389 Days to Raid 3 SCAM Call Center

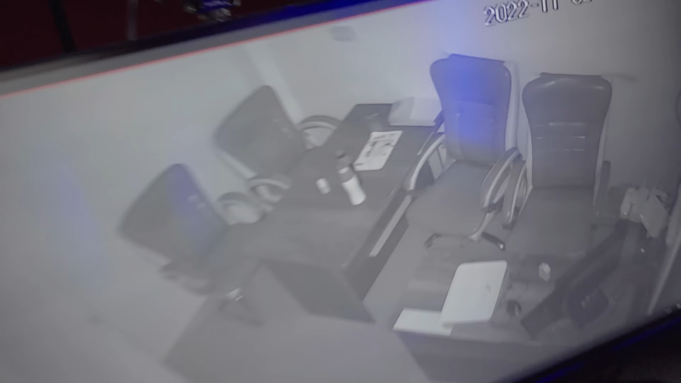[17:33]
is there he is there he is he's a good boy he's
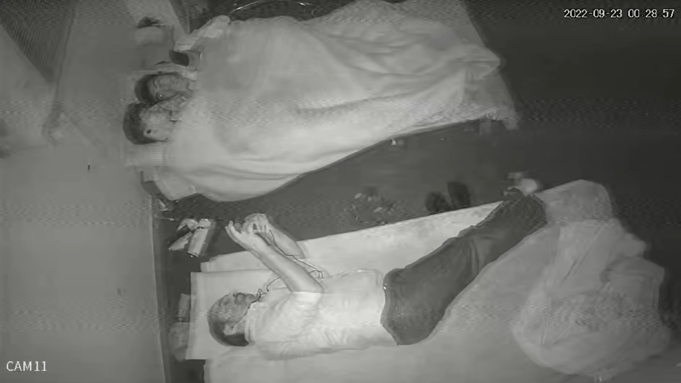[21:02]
and even some of the scammers we have footage that they were like living inside of these buildings as well but i thought it was just give this information over and go do